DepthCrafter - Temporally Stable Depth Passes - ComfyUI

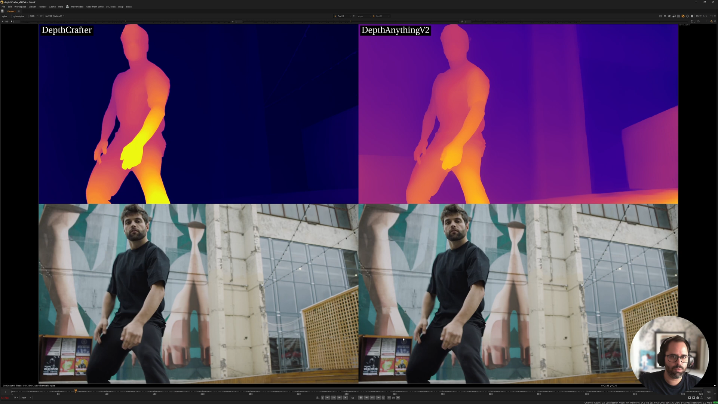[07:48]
Like, why would I go back to depth anything 2 and struggle with the temporal consistency? And you can see, even on shots like this one, where the motorcycles, the hands, it's just flickering all over the place.
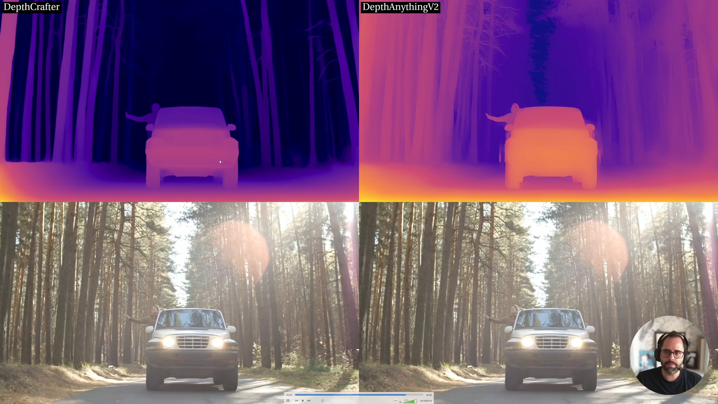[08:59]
You can see that this is a good example, right? Like, you see depth anything because I was able to run it at a bit of a higher resolution. And this is not much. I think maybe this was a 4K plate that I ran as HD just,
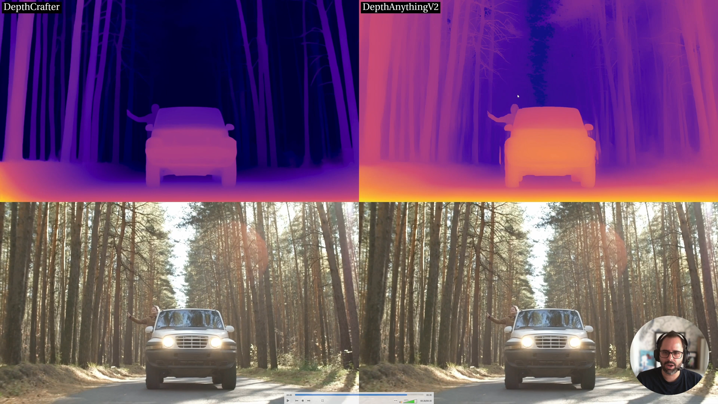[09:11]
you know, for memory, just to keep it within the memory of my video card. And then depth crafter, I only ran at 1024. And you can see how much more detail there is in the depth anything result. However, if you were able to run at a higher resolution depth crafter, again, in a cloud solution or with a local GPU that has more than 24 gigs of VRAM, then, you know, you could definitely get that kind of stuff.